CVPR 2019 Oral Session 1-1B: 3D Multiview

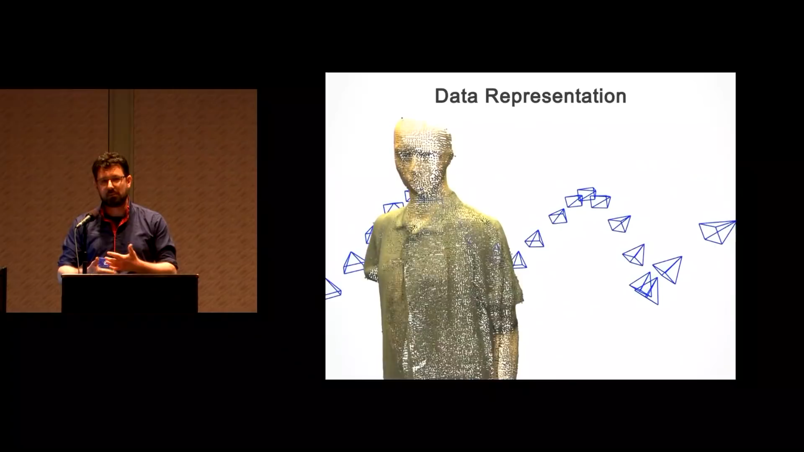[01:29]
We chose surfels rather than voxels to be able to reconstruct the scene at arbitrary detail.
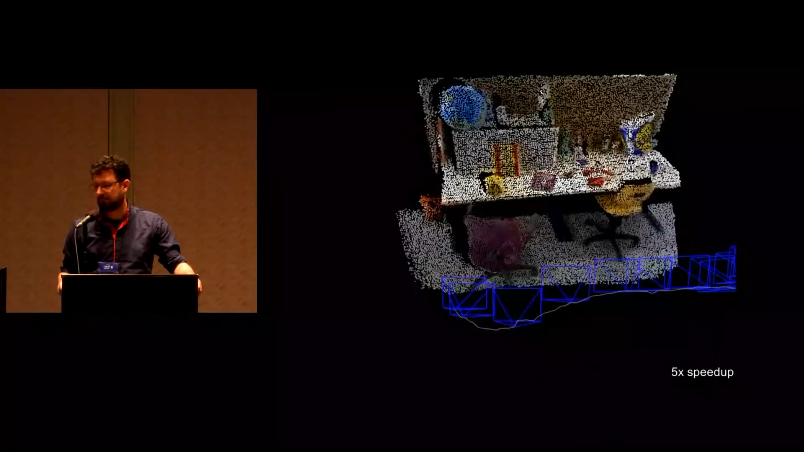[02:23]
Here's our method on one of the tumor RGBD datasets, where you can see that we are able to facefully reconstruct the geometry of the scene and the trajectory of the camera.
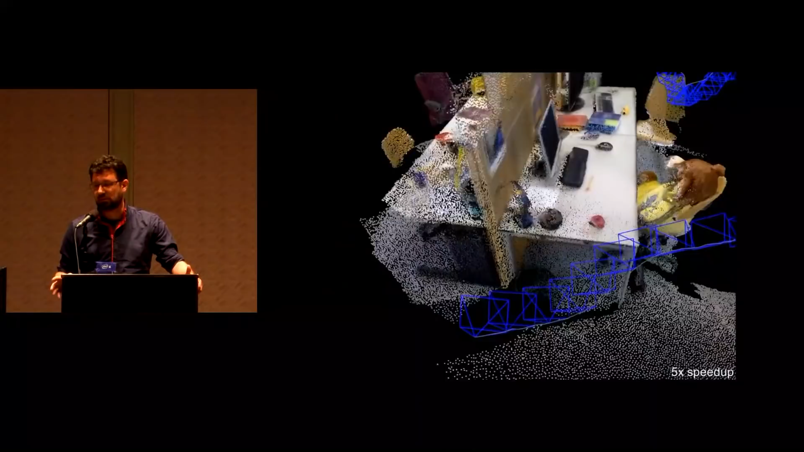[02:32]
However, if you look at numbers, you will actually notice that our method,
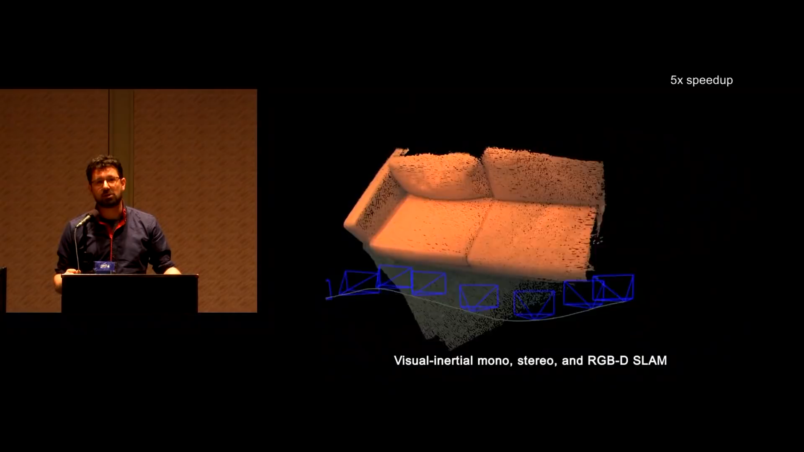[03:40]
We compute, provide depth maps computed using active infrared stereo,
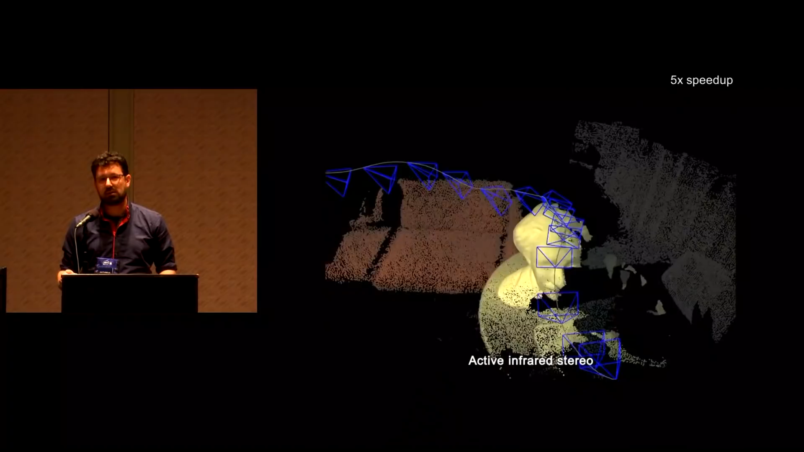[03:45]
but we also make the raw measurements available.
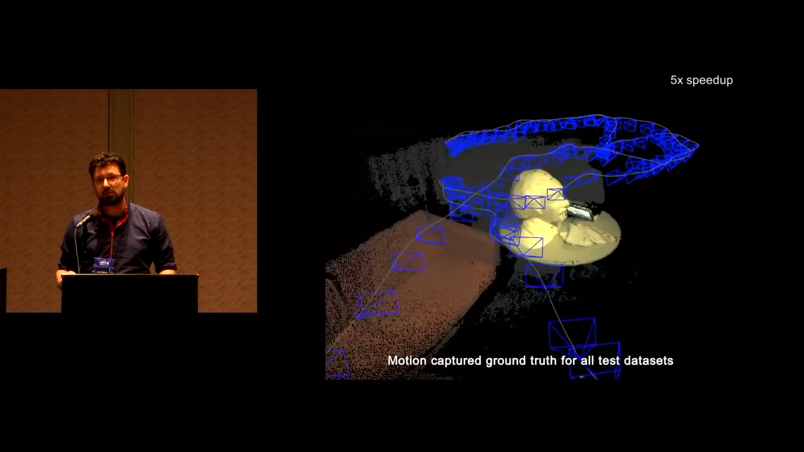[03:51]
We get ground truth trajectories by using a motion capturing system for the indoor scenes,
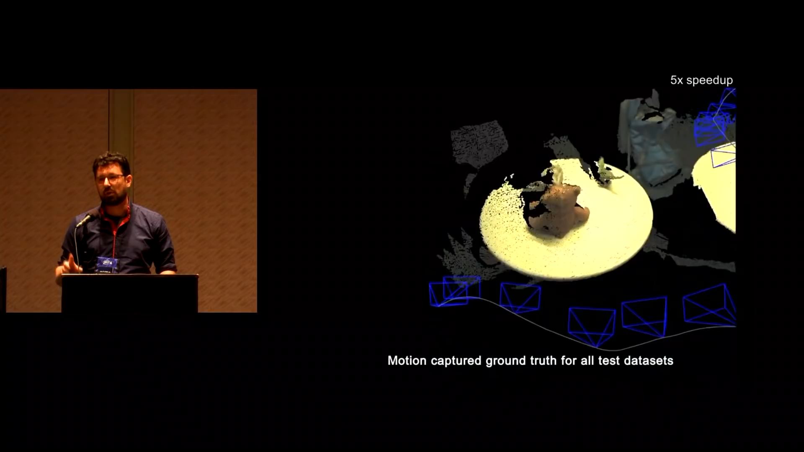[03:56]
but also have a couple of outdoor scenes where we get ground truth from a multi-camera system and stuff.
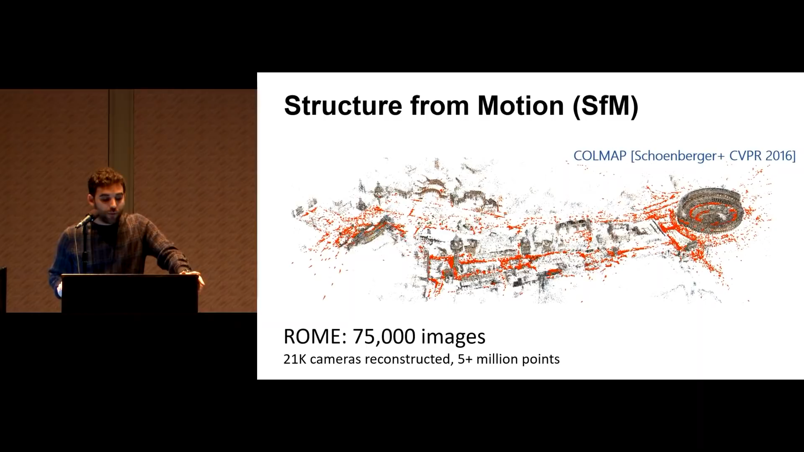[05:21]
Here we show a map of Rome that was estimated from 75,000 tourist images. And these kind of maps are pre-computed for later use for many applications. One such application is augmented reality. In AR, SFM maps are pre-computed to perform fast camera localization, which is necessary to overlay digital content into the real world.
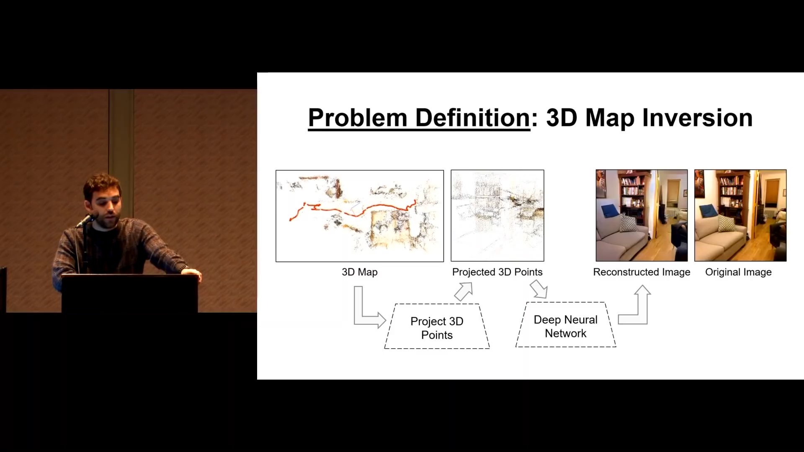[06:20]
So more formally, the attacker's goal is to reconstruct a color image of the scene from a 2d projection of a sparse 3d point cloud. And for the purposes of this project, we assume the attacker will train the deep neural network to perform this task. So while there has been no previous work on inverting 3d maps, there has been plenty of work on a single image feature inversion.
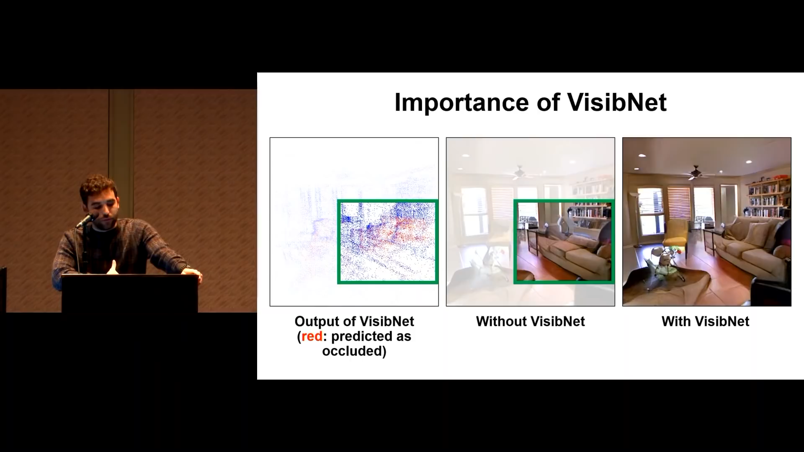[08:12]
This causes a model trained without VisibNet to incorrectly render the couch without a background. In contrast, when trained with VisibNet, the model correctly reconstructs the scene.
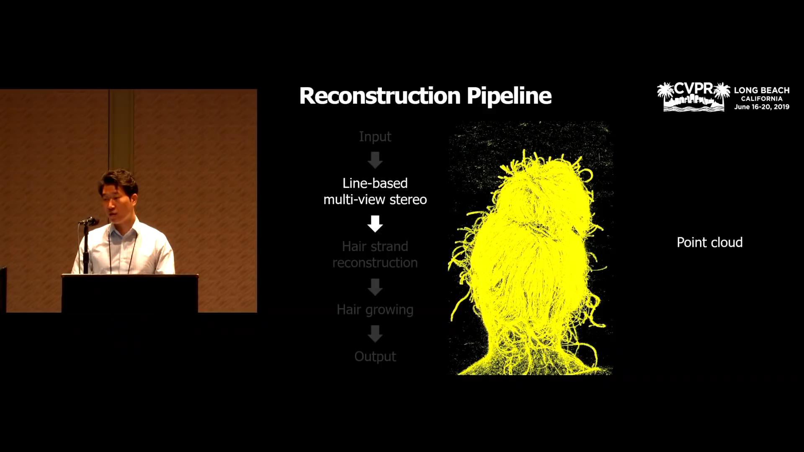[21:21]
By using our new line-based multi-view stereo, we get a point cloud of 3D line segments. From the point cloud, we reconstruct hair strands.